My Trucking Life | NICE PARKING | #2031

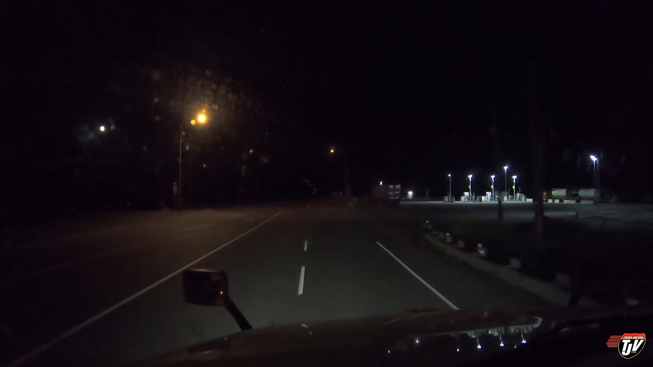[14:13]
Well, I think we're going to stay at this Petro Pass here. Just at the corner of the 102 and the 17. Right near Thunder Bay.